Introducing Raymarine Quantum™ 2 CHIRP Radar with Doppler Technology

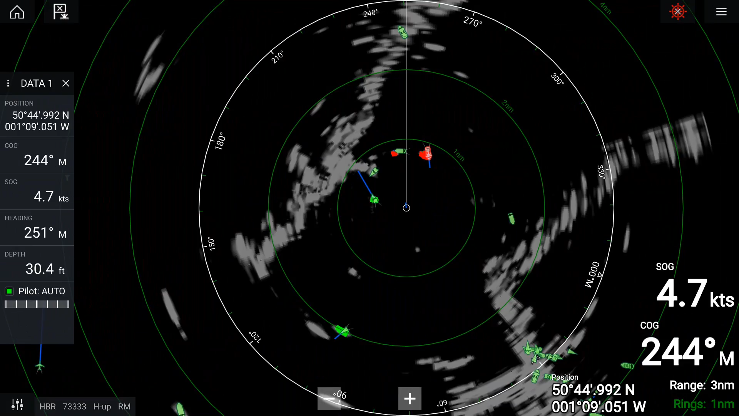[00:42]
So what the Doppler processing does for us is it color codes the targets red or green according to whether they're moving towards us in red or away from us in green. So we're actually parked right outside the Marine Stadium Basin at the boat show and we've got all sorts of traffic going by behind us.
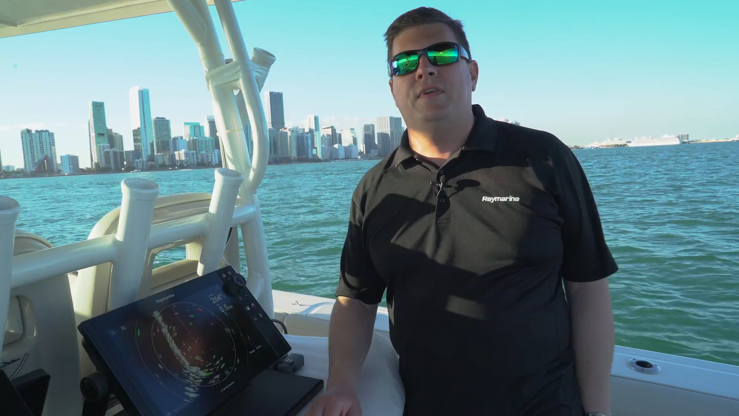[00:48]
If you look here on the radar scope you can actually see my red and green contacts.
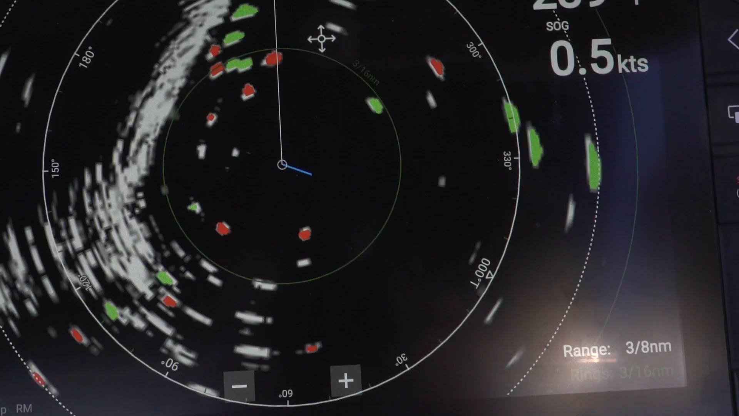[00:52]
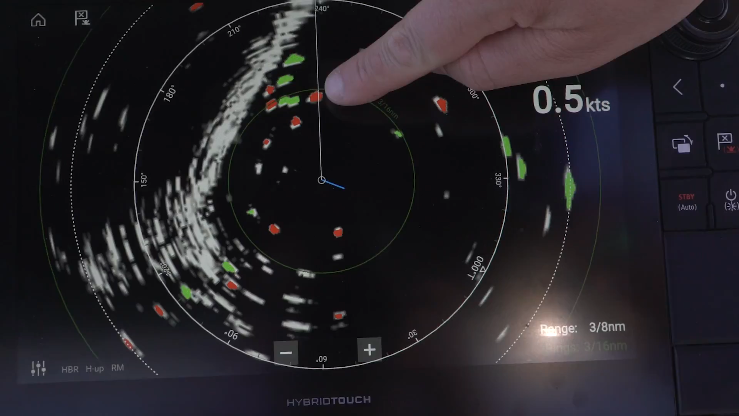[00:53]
So we're here at the center of the scope all these green vessels are moving away from us. They're actually headed down towards Coconut Grove.